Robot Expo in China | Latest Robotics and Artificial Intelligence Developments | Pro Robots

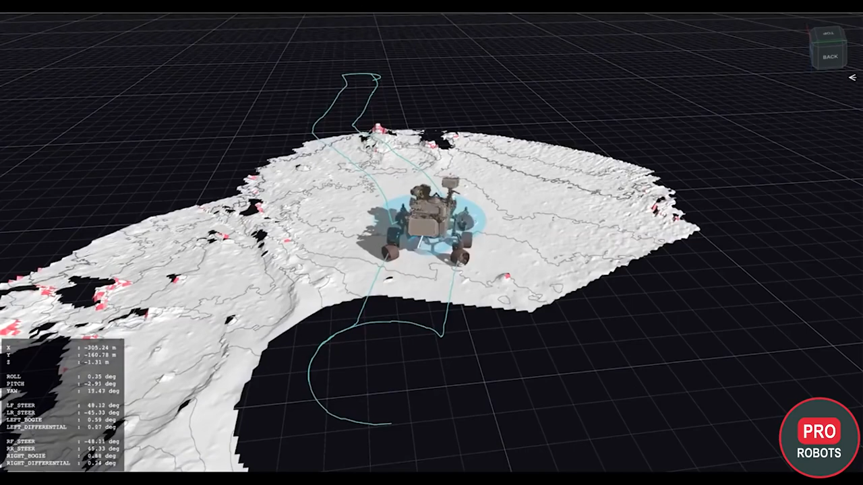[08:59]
The new and improved system makes three-dimensional maps out of the terrain ahead, identifies hazards,
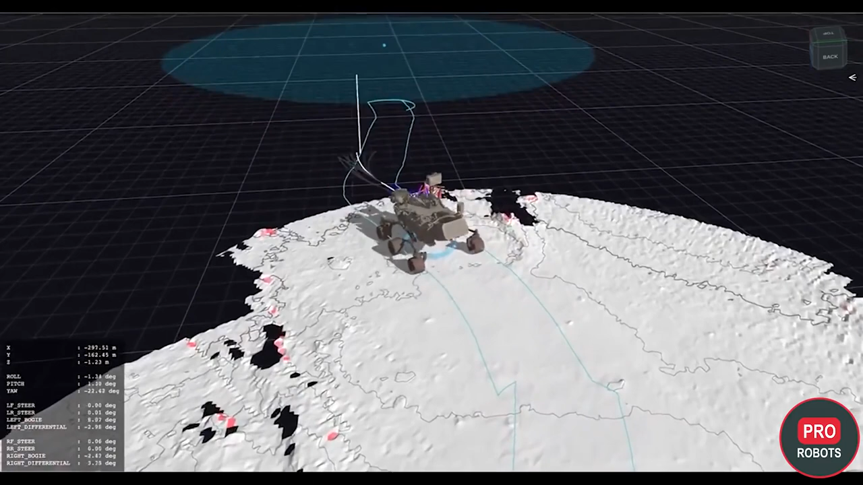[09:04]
and plans a route around any obstacles right as it moves, without additional guidance from any controllers back on Earth.
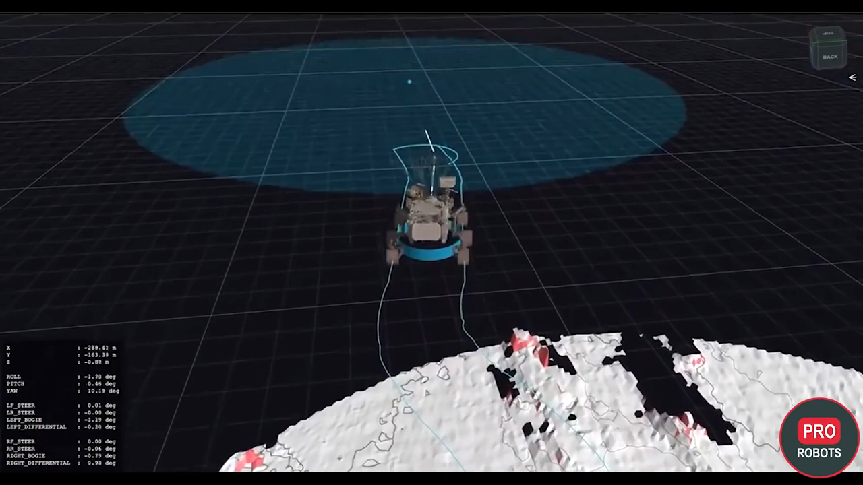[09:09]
This capability, combined with other improvements, could allow Preserverance to reach a top speed of 120 meters per hour,
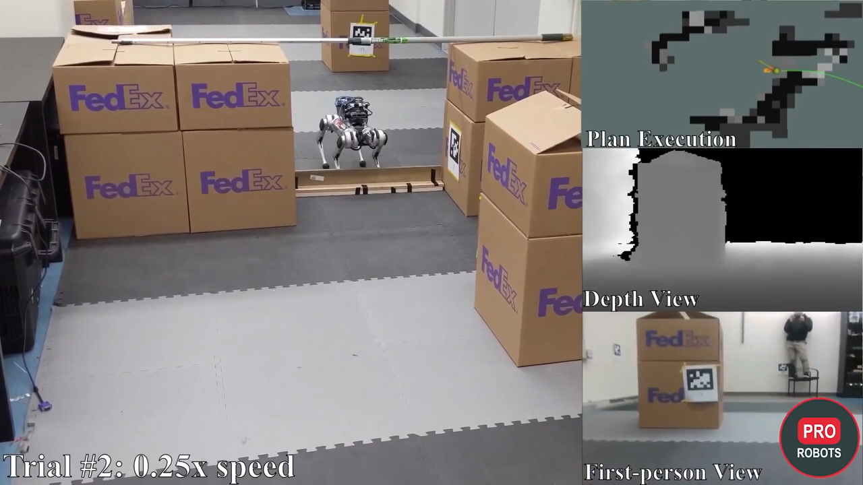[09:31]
The new route planner of the robot consists of two elements. One paves the route on foot on a straight line, and the second is responsible for calculating the trajectory of the jump over obstacles that are not yet very high. The Mini Cheetah is also equipped with a depth camera, which the robot creates 3D and 2D maps of the space in front of it. All a human needs to do is set the point where the robot needs to get to, and it calculates on its own the route, based on the height of objects below and above it.